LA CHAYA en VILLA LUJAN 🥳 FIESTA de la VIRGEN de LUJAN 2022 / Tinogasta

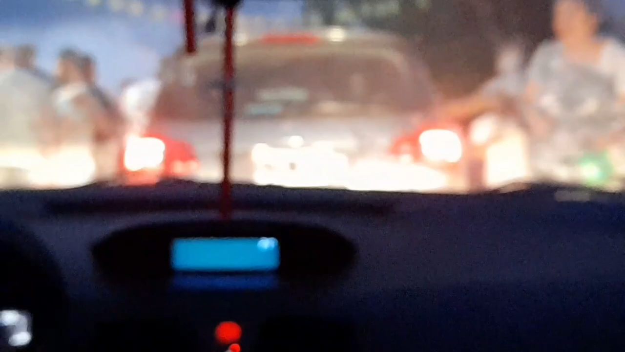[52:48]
Ahí lo agarraron. ¿Qué pasó? Lo agarró uno. Tiene ganas de joder. Mirá cómo tira.